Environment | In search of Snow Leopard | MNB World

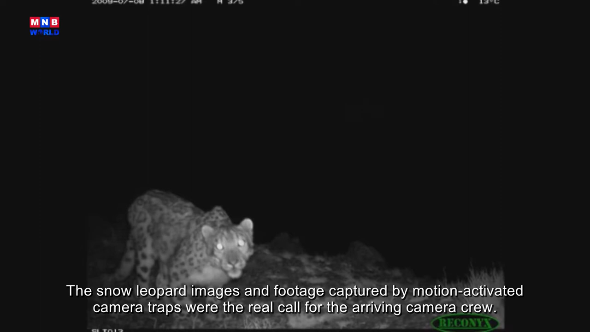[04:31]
Хөдөлгөө мэдрэгч автомат камеруудад авагдсан ирвэсний зураг болон бичлэгүүд зургийн багийг ийш нь дуудсан хэрэг.